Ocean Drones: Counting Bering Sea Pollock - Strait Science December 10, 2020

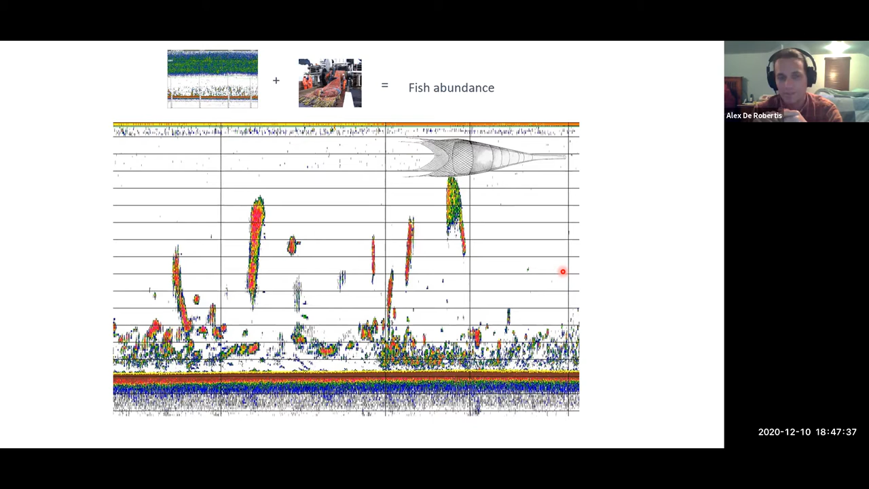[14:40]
We can't really do that from just the sound signature itself. We're sort of trying to do that and trying to learn how to do that better, but it's just not really that reliable at this point. So what we do is we come in with a trawl and we find a place where there's an aggregation of fish. We catch the fish, we bring them up, like you see here in this little image, and then we count and measure them, just like they do on the bottom trawl surveys. And from that, we get the species composition, the size of the fish, the, you know, how much they weigh for their length. And also we cut their little ear bones out and they have little rings in them like trees, essentially.